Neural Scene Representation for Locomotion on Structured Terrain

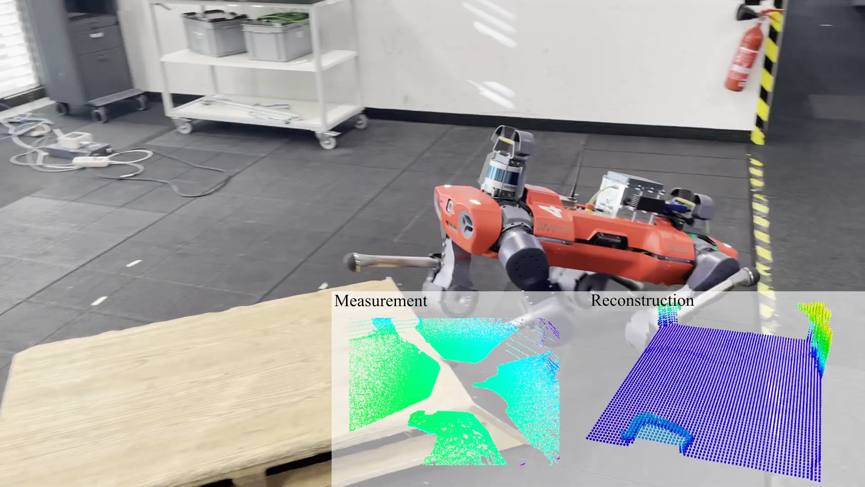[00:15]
This neural network uses the stream of point cloud measurements and the trajectory of the robot to reconstruct the point cloud of the local terrain.
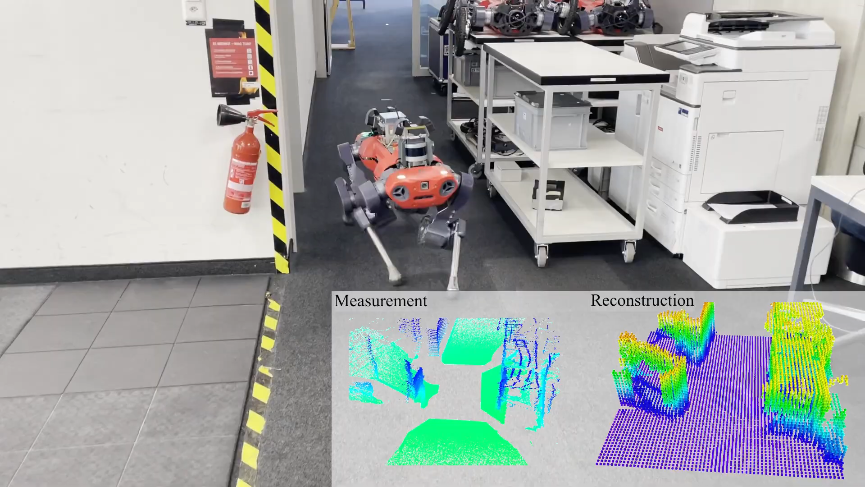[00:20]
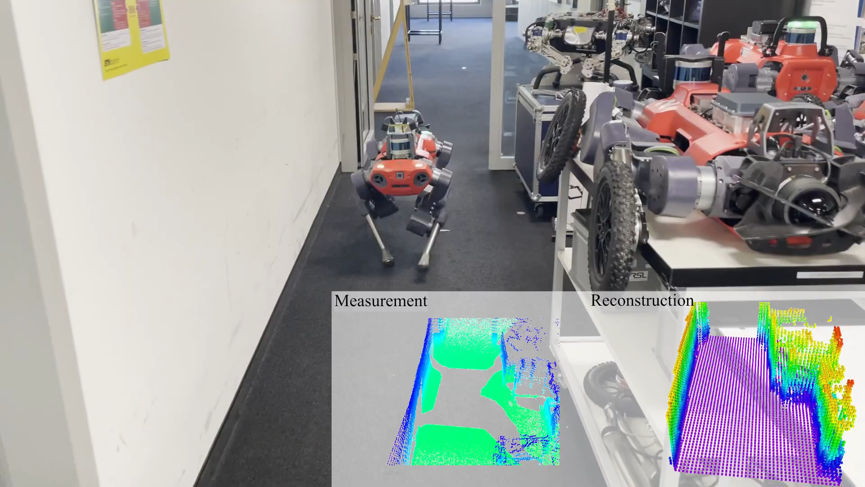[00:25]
The information is then used by a locomotion policy to overcome structured terrains.
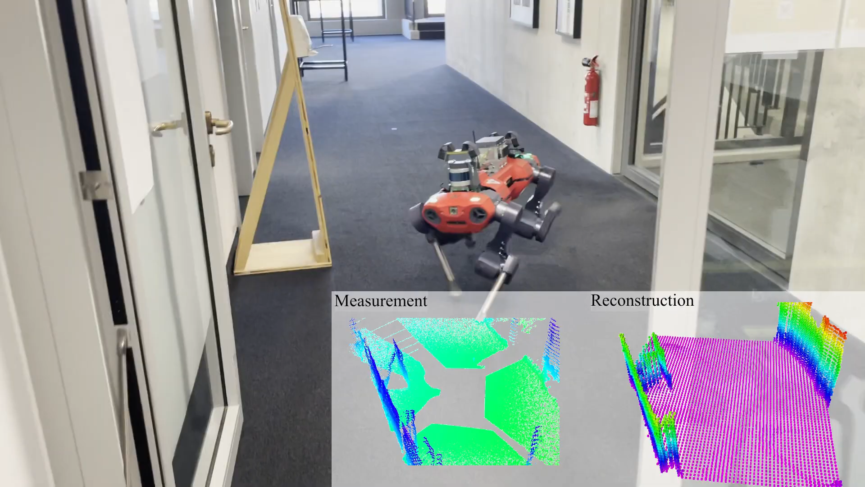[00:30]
Locomotion in such environments raises a couple of challenges. The camera arrangement results in heavily occluded measurements.
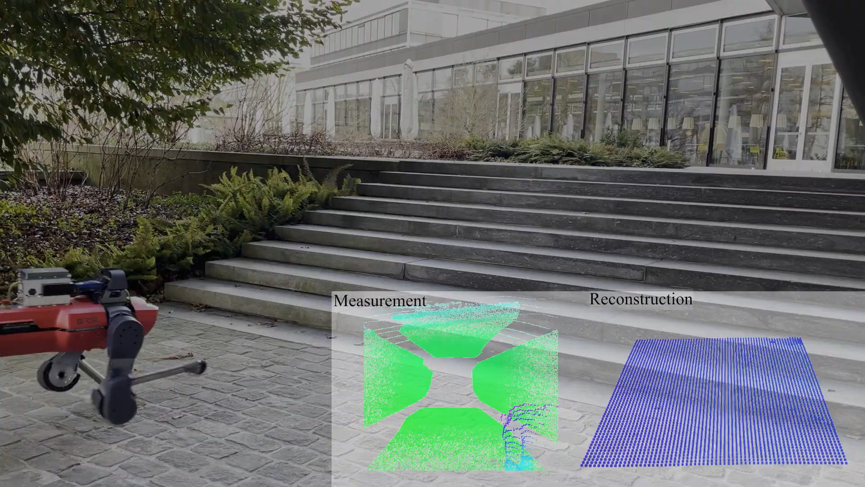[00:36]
You cannot see below the robot, which is a key location for proper foothold placement.
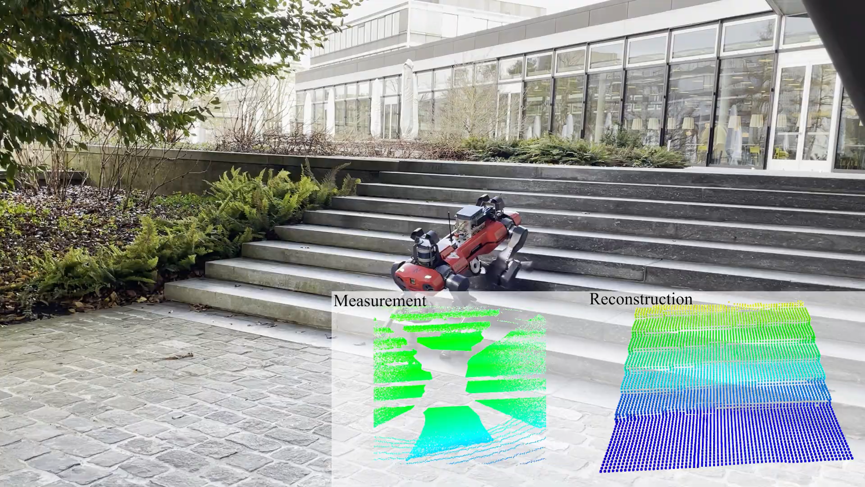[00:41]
Due to the dynamic motions of the bays and impacts with the world,
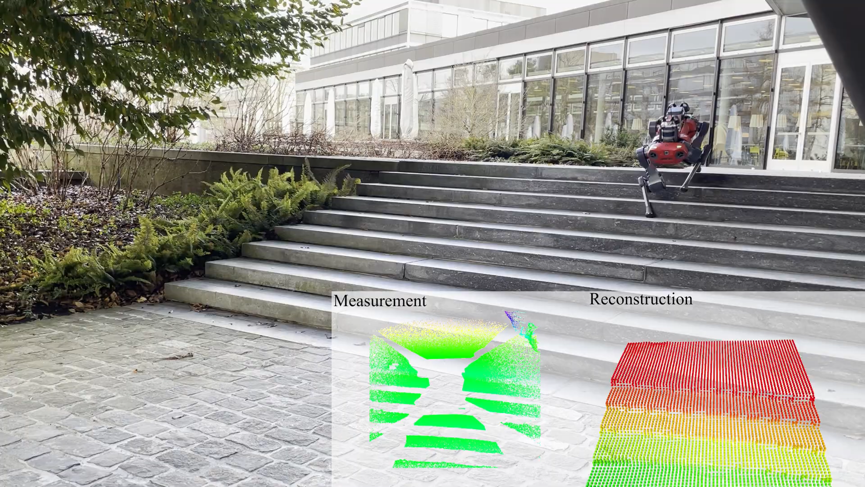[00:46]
the point cloud measurements are noisy and the state estimator suffers from drift.
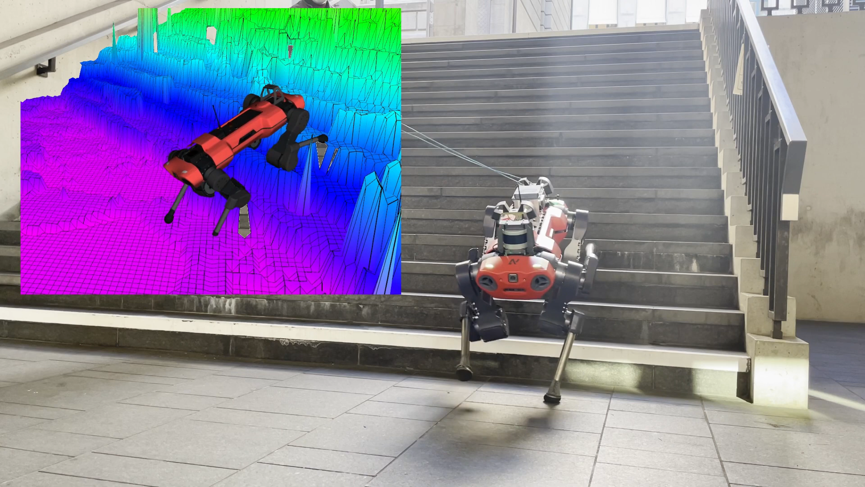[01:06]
Since the policy directly uses the height estimate as input, this results in erratic behavior.
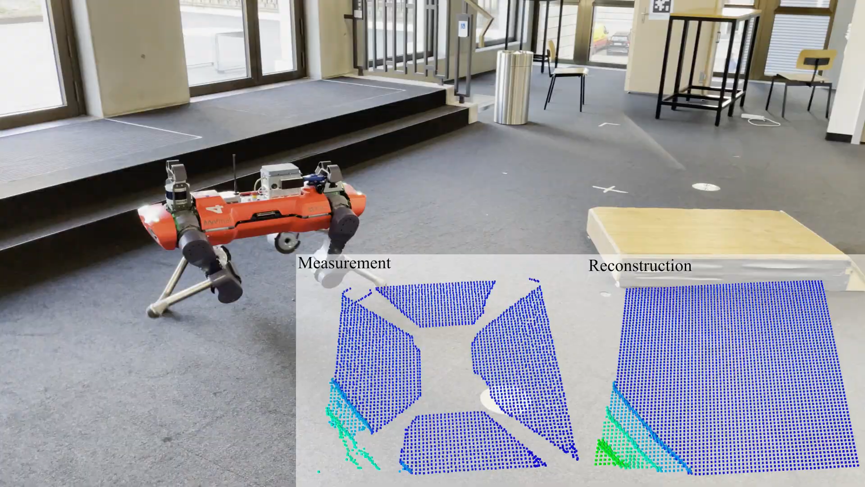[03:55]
The pipeline is able to run at around 6 Hz on the onboard Jetson Xavier.
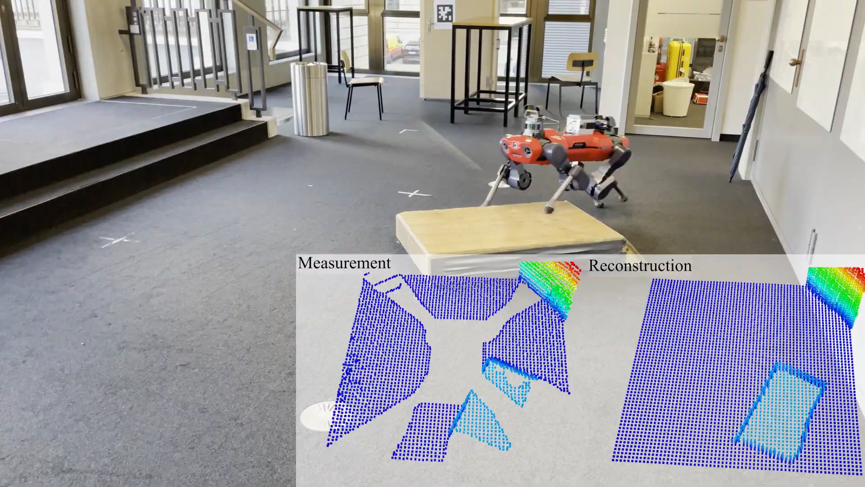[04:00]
The reconstruction is then passed to the policy which uses the height information to overcome the challenging terrain.
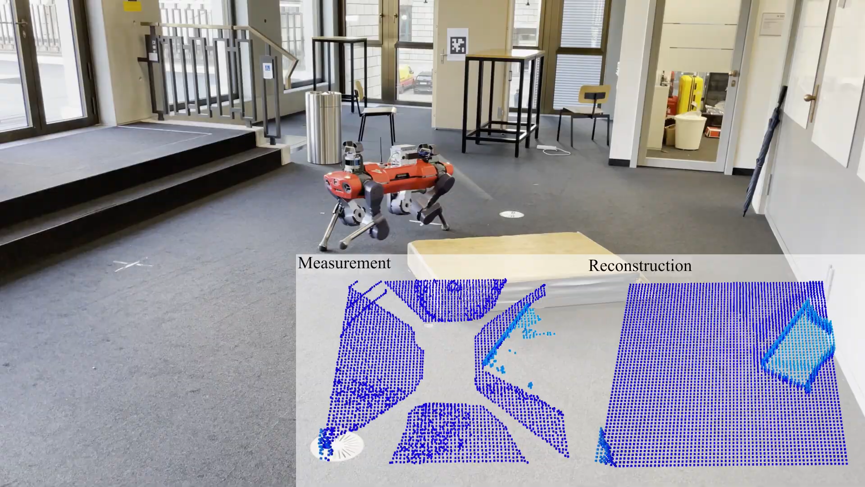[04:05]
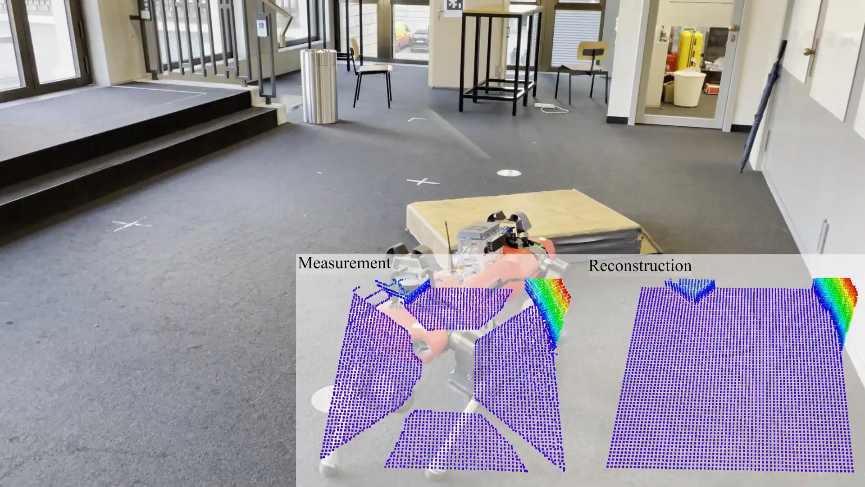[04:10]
In our experiments, we show that our method can handle noise and large amounts of missing data.
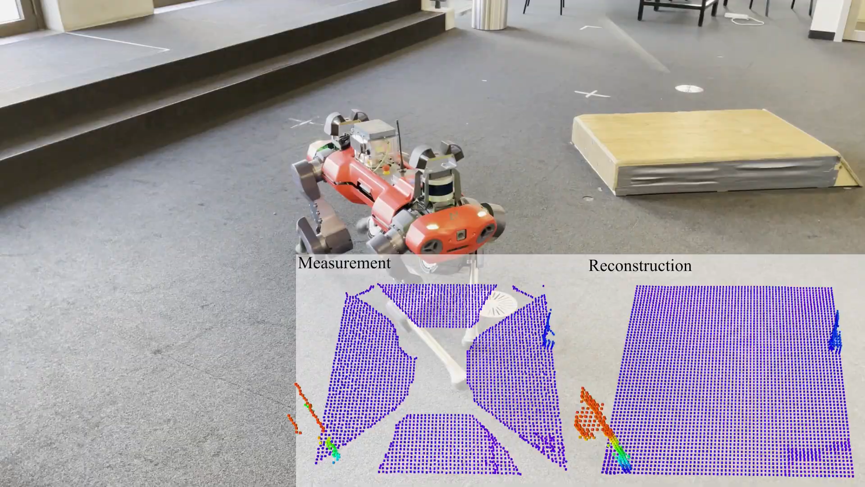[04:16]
It can remember objects such as boxes that have entered the blind spots of the camera configuration.
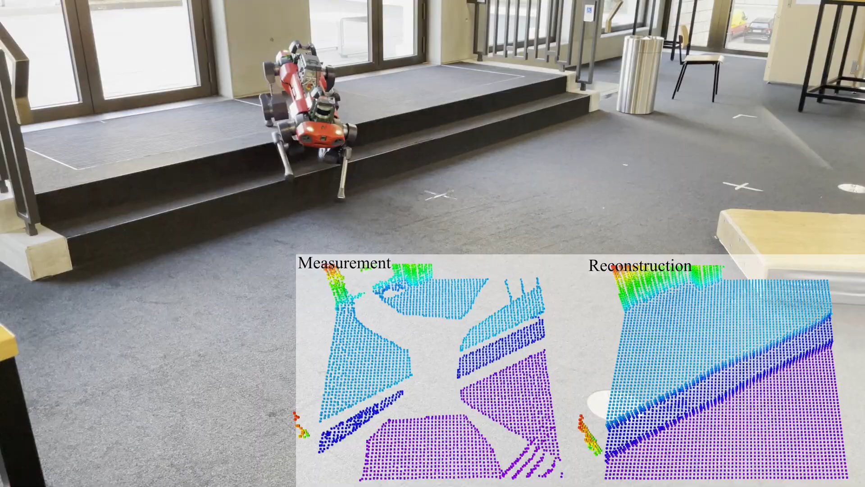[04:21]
Moreover, when initialized in the middle of stairs,
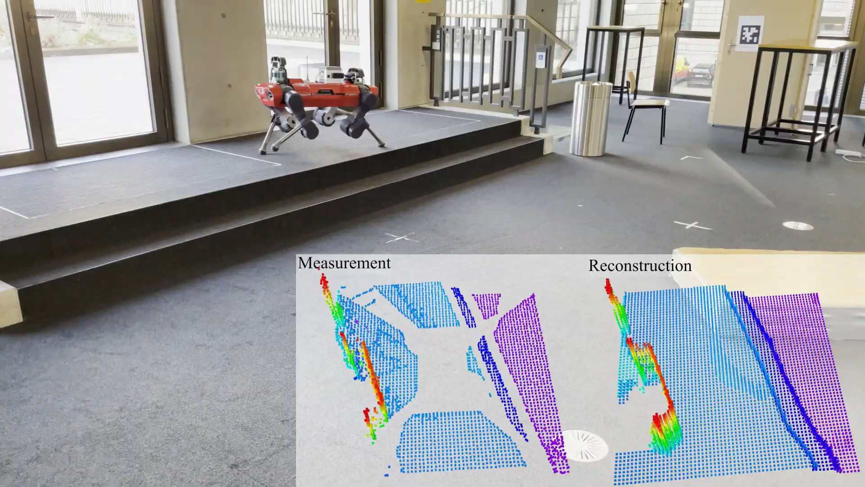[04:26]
it is capable of producing a meaningful guess of the terrain below the robot.
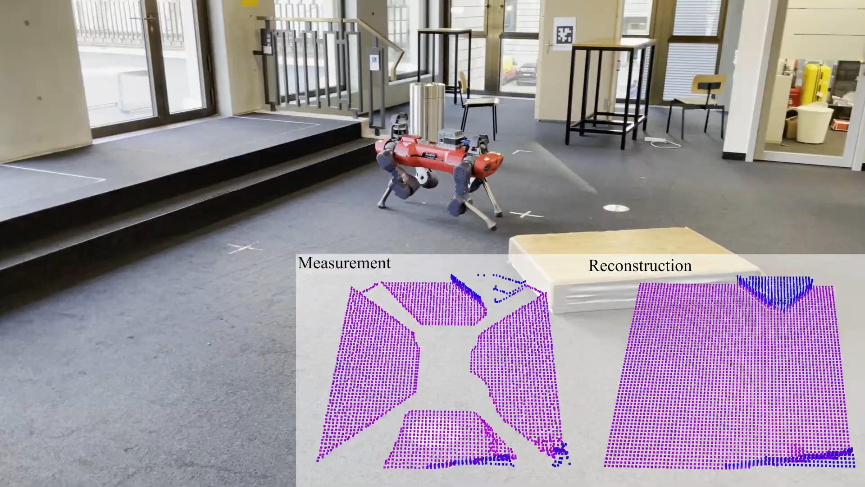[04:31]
We show that our method outperforms the baseline's elevation mapping and vox blocks by around 10% in most metrics.
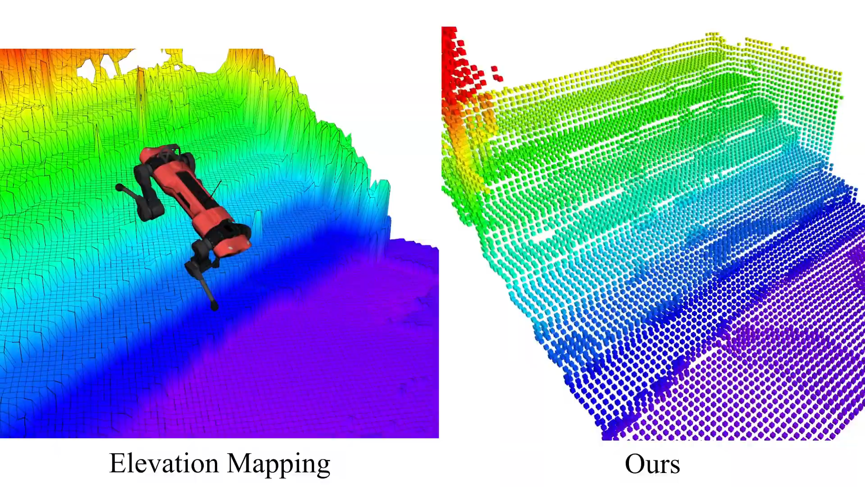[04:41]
In this outdoors experiment on steep stairs, the policy uses the height information from elevation mapping. Since the state estimator drifts, the map becomes unclean and the robot's motion is not smooth as a result.
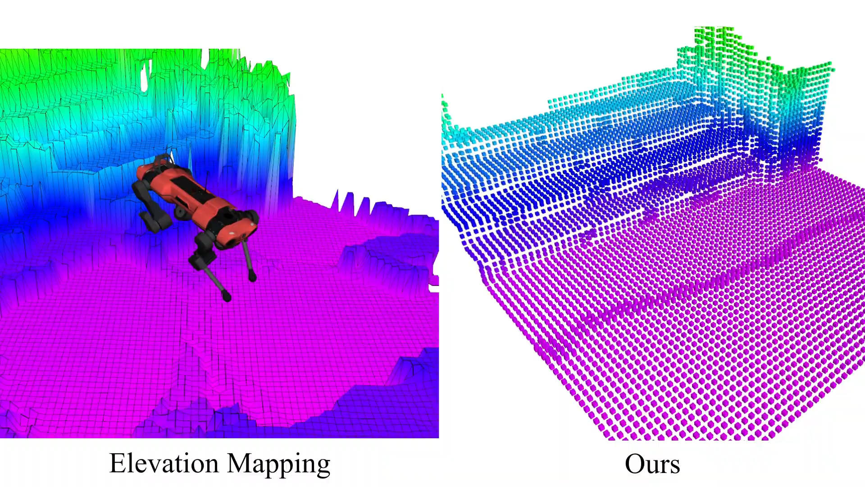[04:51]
Note that our approach is able to detect this discrepancy between the measurements in the map and immediately aligns them.